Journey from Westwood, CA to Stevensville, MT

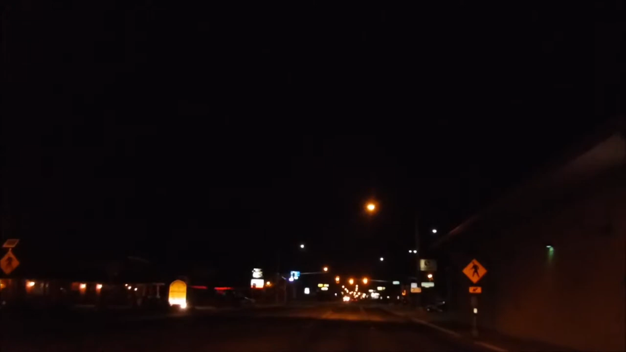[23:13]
Here comes the turnoff to our old house. St. Mary's Road.